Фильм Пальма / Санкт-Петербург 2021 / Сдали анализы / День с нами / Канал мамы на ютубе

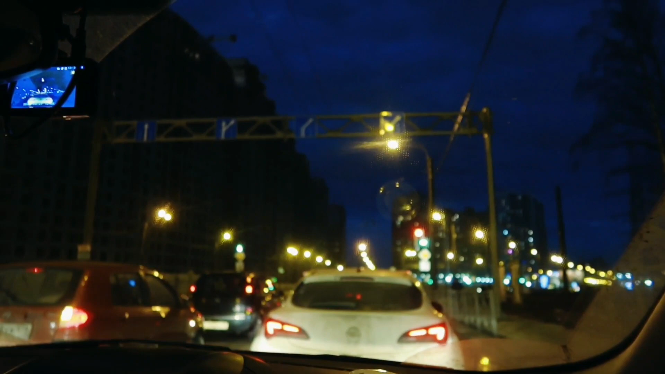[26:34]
сейчас уже эти фонарики включены уже темно на секундочку уже 10 минут 9 поехали домой